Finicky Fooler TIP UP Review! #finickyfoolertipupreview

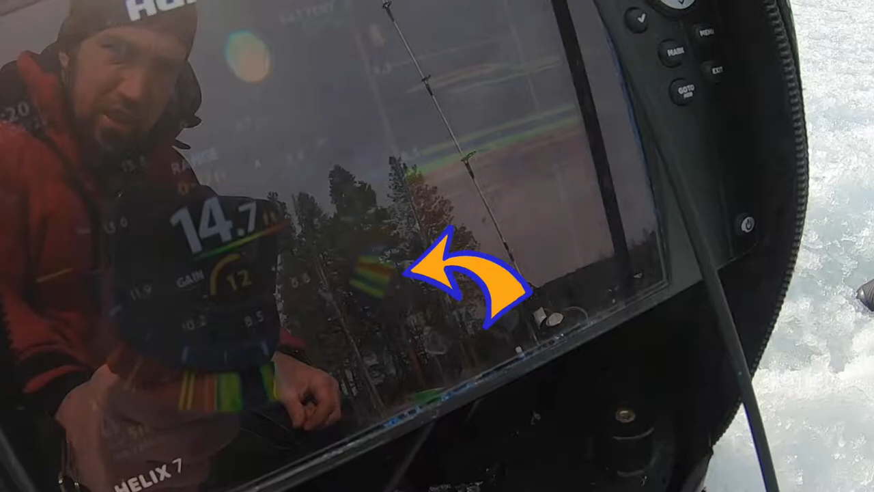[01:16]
They're right there on the bait. Let's see if he flips it, if he triggers it.